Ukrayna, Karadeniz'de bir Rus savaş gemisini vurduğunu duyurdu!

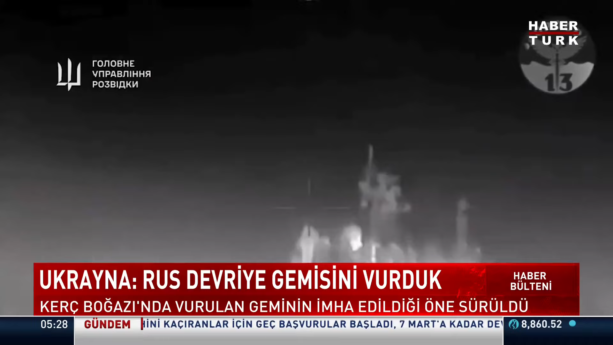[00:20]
Görüntüler Ukrayna ordusu tarafından servis edildi. Üçüncü yılına giren Rusya, Ukrayna Savaşı'nda gözler Karadeniz'e çevrildi. Ukrayna Savunma Bakanlığı İstihbarat Ana Müdürlüğü, Rusya'nın Karadeniz filosuna ait Sergei Kotov adlı devriye gemisinin vurulduğunu iddia etti.